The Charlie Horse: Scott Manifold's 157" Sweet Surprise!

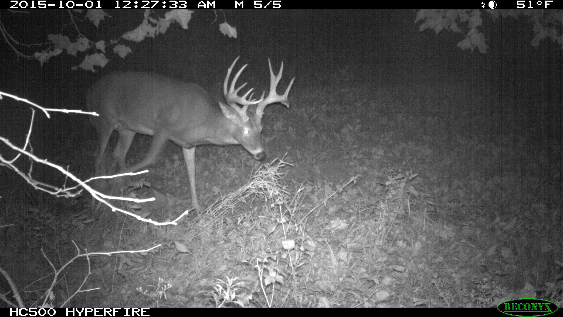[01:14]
Actually I didn't nickname him. My daughter Ellie nicknamed him Batman because his rack is. It's the first time I've ever seen a buck. He came out of nowhere and he's just a massive, giant buck. He's real palmated, he's just a really cool buck. Scott Manifold's hunting with me on the Illinois farm.